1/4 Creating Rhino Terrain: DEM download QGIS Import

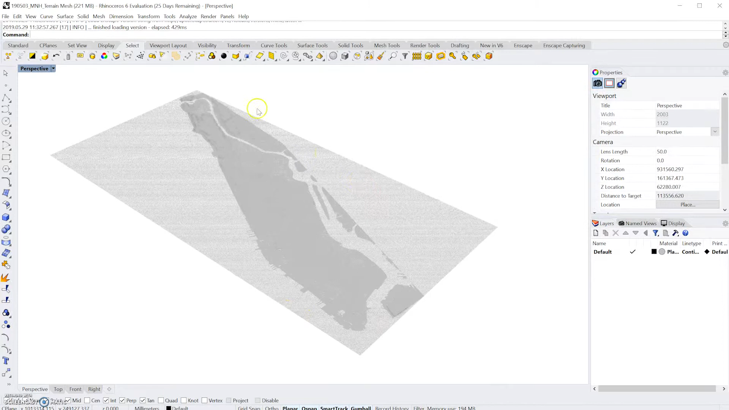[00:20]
high-tech landscape architect so what you see here is the mesh surface of the of the island of Manhattan and we got this data from a digital elevation model our DEM file I'm going to show you how to download where to download DEM files how to process them in your GIS software
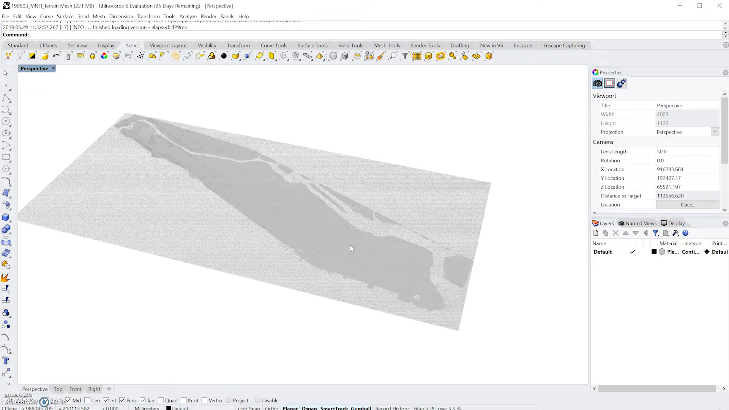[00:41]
and bring in a point cloud into Rhino and convert that point cloud